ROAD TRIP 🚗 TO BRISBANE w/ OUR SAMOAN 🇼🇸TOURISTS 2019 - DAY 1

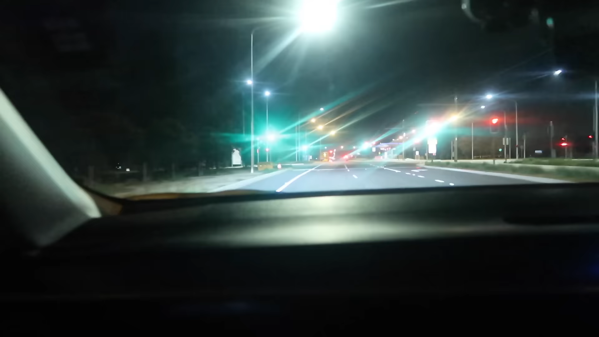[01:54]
So it's a little bit better now that there's lighting.
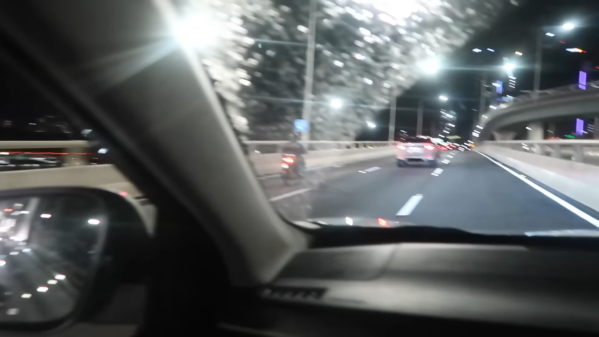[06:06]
Well, we have been for a while, but we're in the city now. This is Brisbane City.